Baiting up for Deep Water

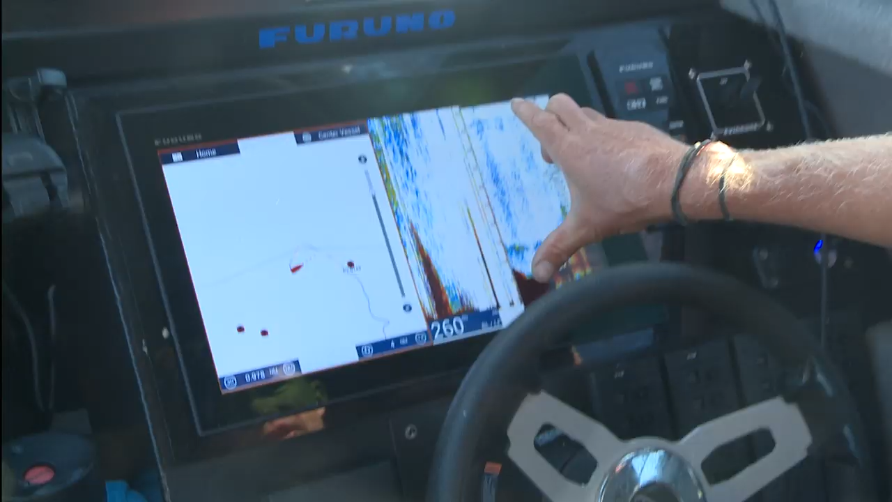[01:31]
I like to look at the bottom 50 metres when I'm out here looking for blue nose and hapuka, because sometimes they can be well up off the bottom.
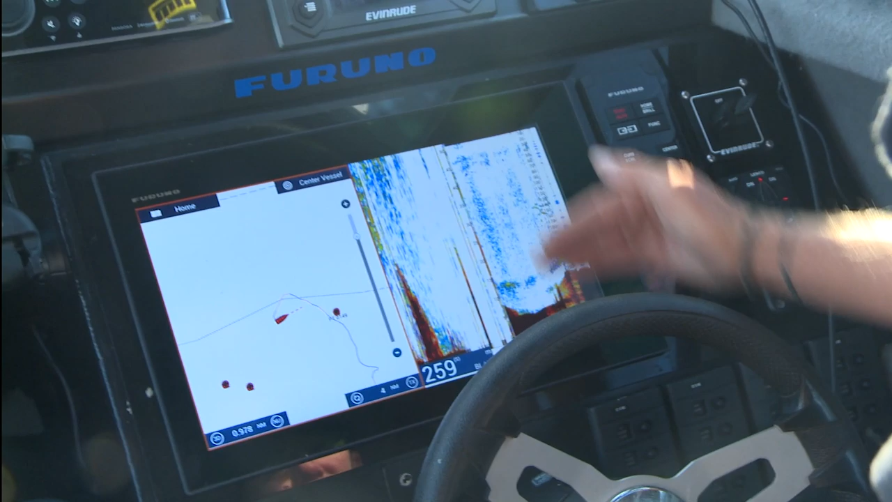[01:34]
And this is where the bottom lock sort of paid off for me. I've got all of this sort of bait and feed down here on the edge.